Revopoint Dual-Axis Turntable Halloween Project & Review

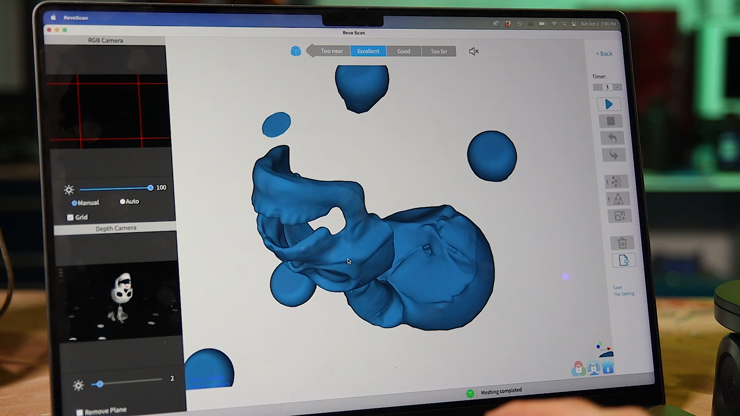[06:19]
You can see there's those blobs around the dots. That's because I checked off fill holes, which is a nice option that if there's any gaps in the scan, it'll just kind of correct those over.
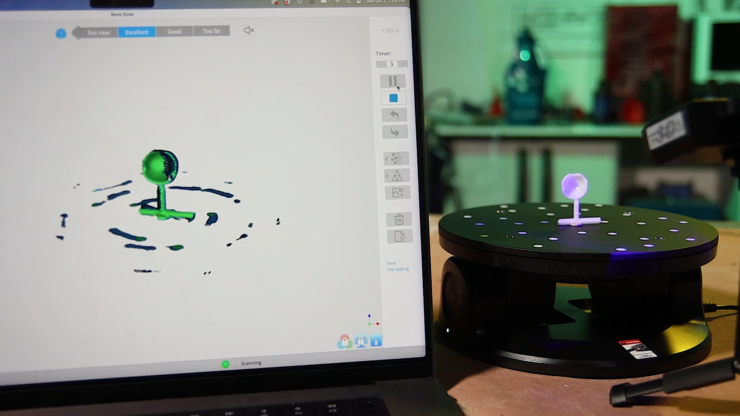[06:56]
And I'm going to be keeping this in here to show you what some of the troubleshooting can look like with the 3D scanning sometimes.
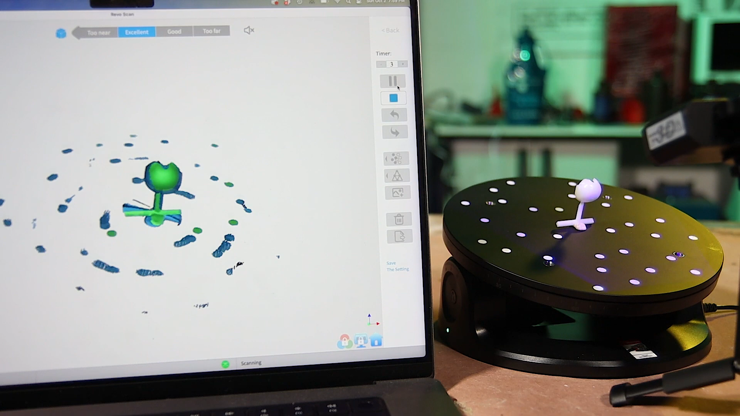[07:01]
So you see here it's generating a lot of multiple images of that piece.